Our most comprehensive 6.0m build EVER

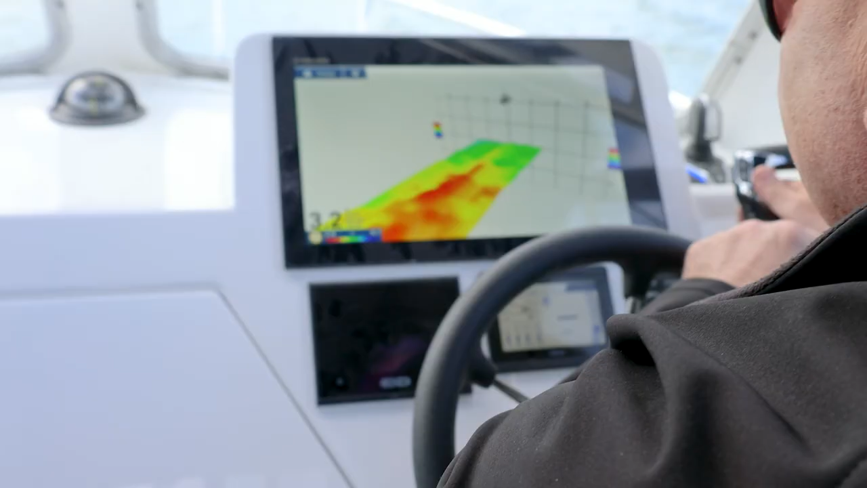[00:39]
So Nick's covered all spectrums for his fishing so anything from surface down to four to six hundred metres including 3D mapping.
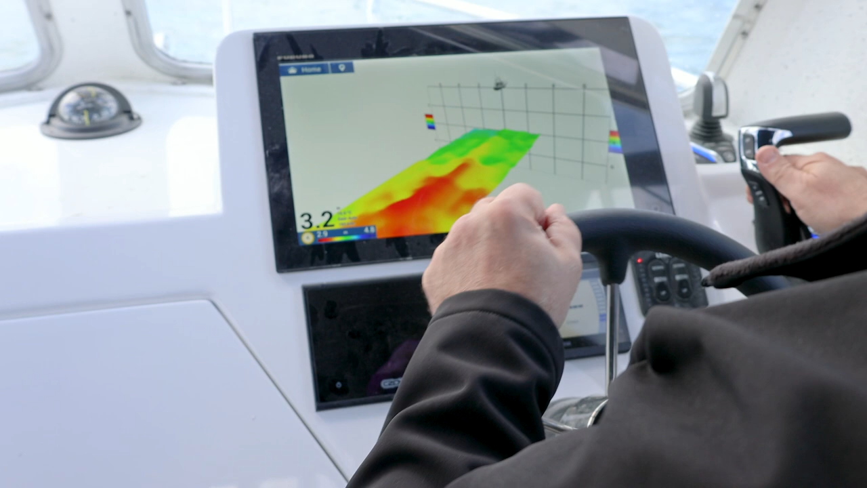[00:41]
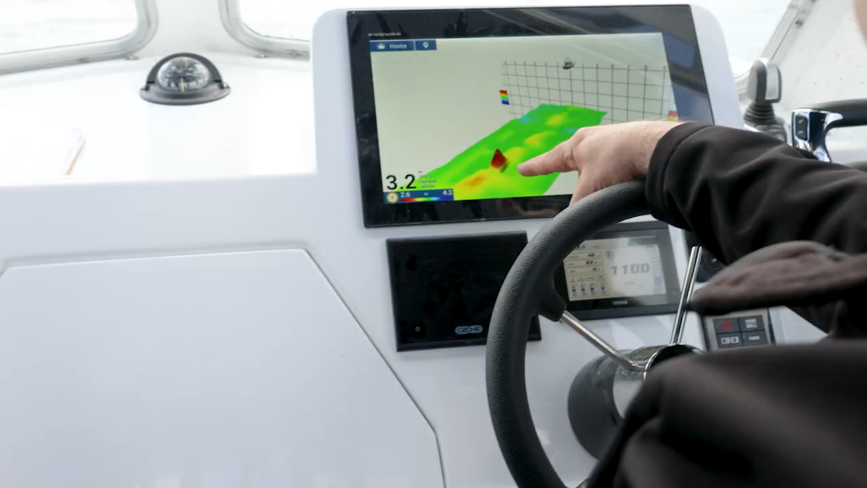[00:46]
He's running all of that through his Furuno TZ Touch T3 16 inch and
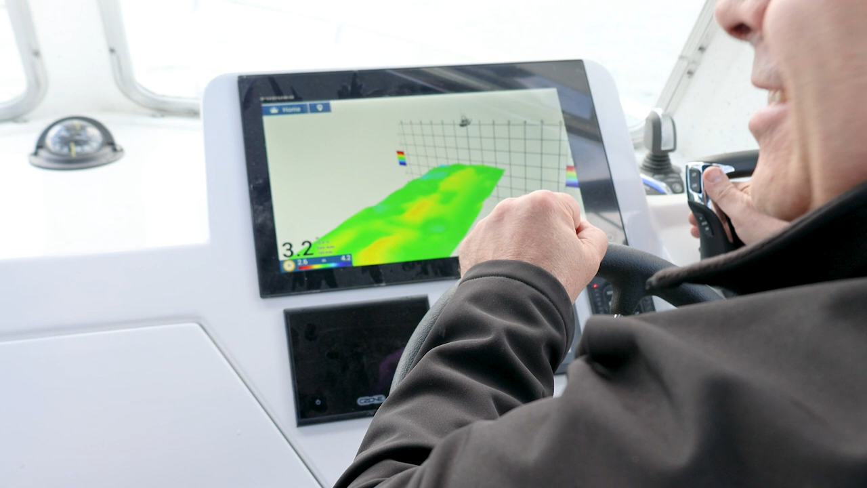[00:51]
also Nick's opted for the 300 Yami with Hellmaster X which is getting a bit of traction lately which is good to see.